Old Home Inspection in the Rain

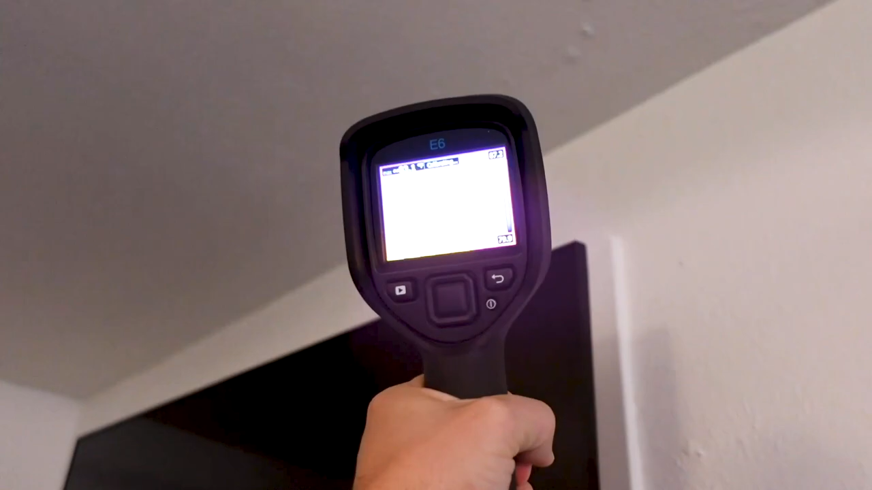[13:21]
camera you see that little blue dot showing that we do have elevated temperature